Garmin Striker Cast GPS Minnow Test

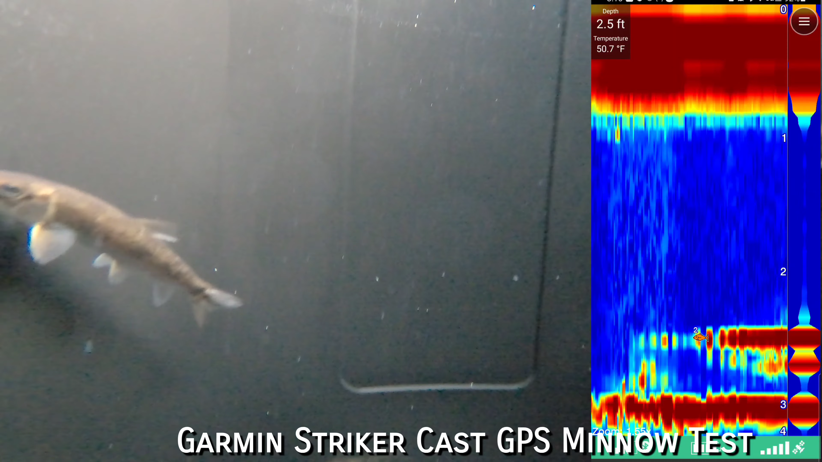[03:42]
On screen: depth 2.5 ft
okay
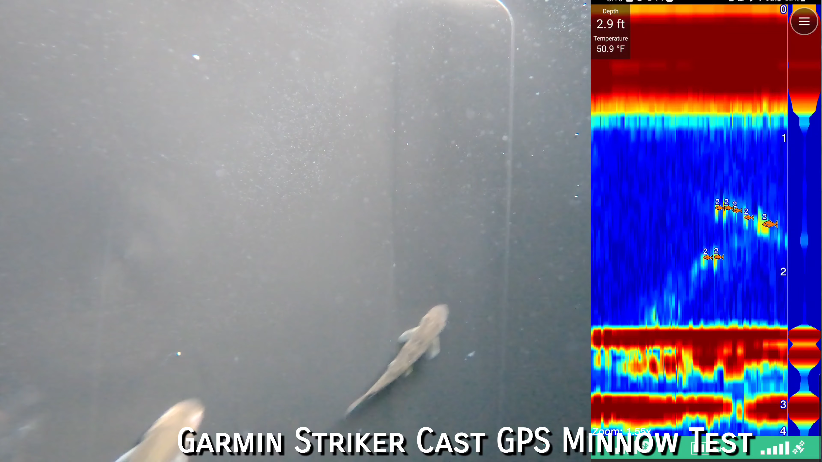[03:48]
On screen: depth 2.9 ft, water 50.9°F
so that's how this looks like
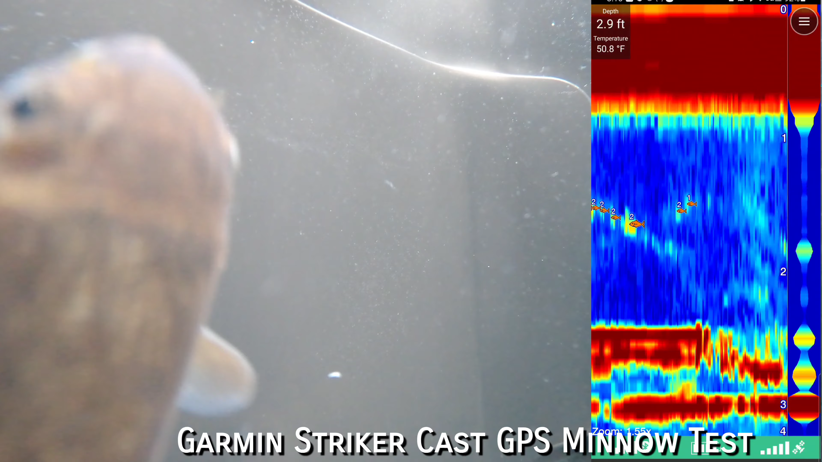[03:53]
On screen: depth 2.9 ft, water 50.8°F
they're floating
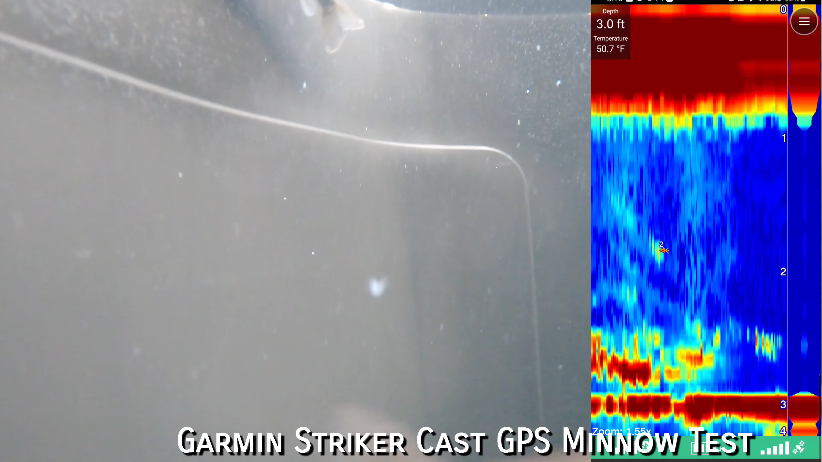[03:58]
On screen: depth 3.0 ft, water 50.7°F
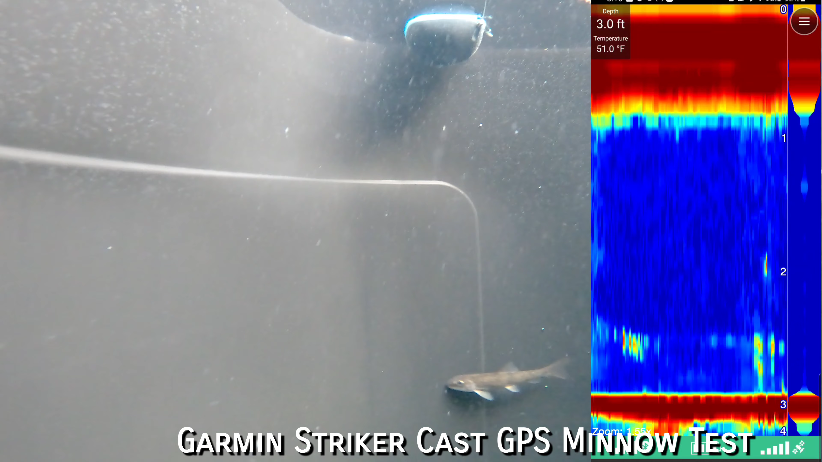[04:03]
On screen: depth 3.0 ft, water 51.0°F
all right so this is how it's gonna look like with minnows there's a few of them in here um they're right there were there's some of them kind of floating right underneath it yep okay that's a couple of them right underneath it so yeah that's how it marks now they look like yep there's a few of them right underneath
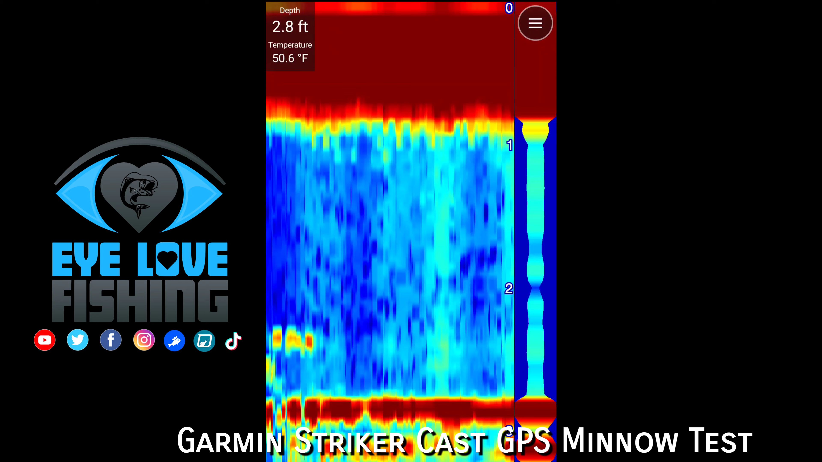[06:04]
On screen: depth 2.8 ft, water 50.6°F
i moved it away so should see a couple little guys and then you don't see all those other hard markings if i move it back to where there was a couple of the meadow suckers down here should see something start to pop up yep so like you can see that guy swimming should be able to see the sucker medium suckers right there yep so he's chilling chilling around there as you can see kind of hugging the bottom and then um let's see what else is over
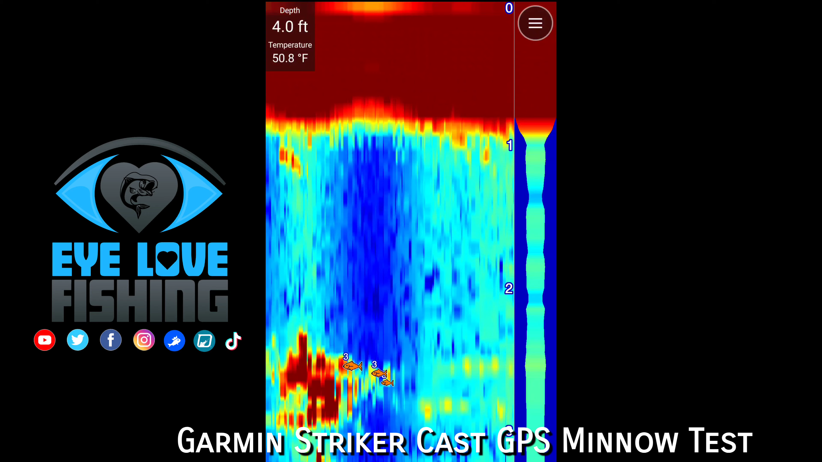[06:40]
On screen: depth 4.0 ft, water 50.8°F
here there's some right there should see some there should be a couple around here yep there they are yep there's a couple fat heads around here now and then right here is a couple yeah a couple fat heads and a couple medium suckers